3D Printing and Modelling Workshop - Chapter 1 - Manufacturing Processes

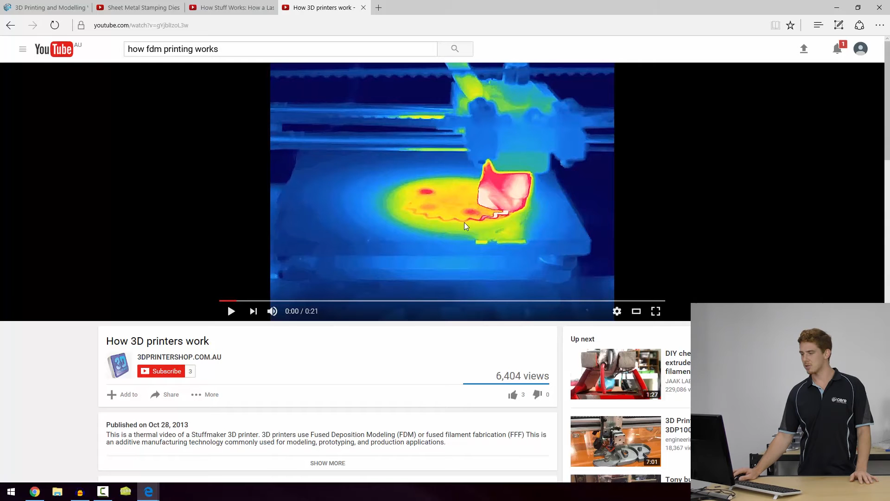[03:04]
Now I've got this thermal image of a 3D printer at work so we'll just watch how obviously the reddest parts of the hottest parts of this and we'll see that it's laying down plastic on top of itself.